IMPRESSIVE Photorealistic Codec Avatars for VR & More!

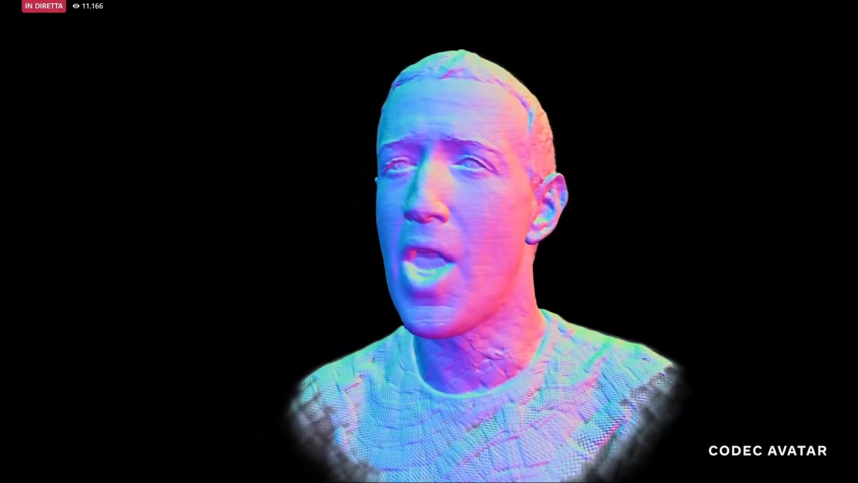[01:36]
that uses face and eye tracking and along with that some ai technology that combines everything
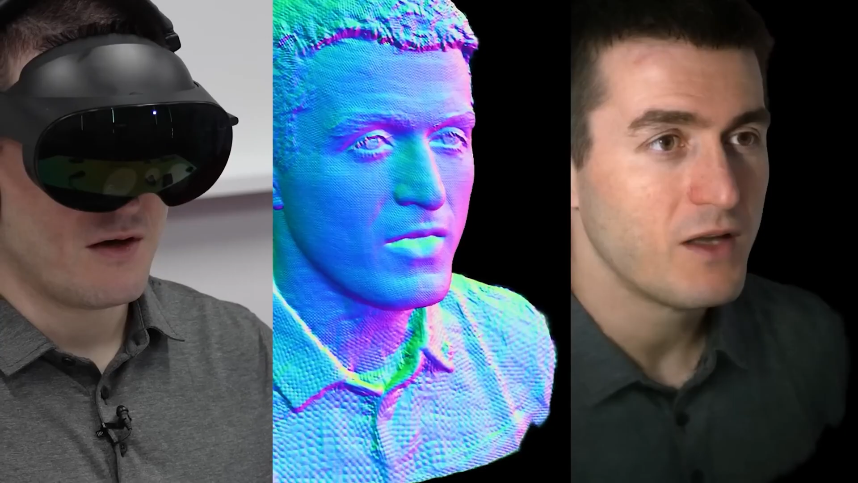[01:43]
together mark zuckerberg and lex whitman recently demonstrated this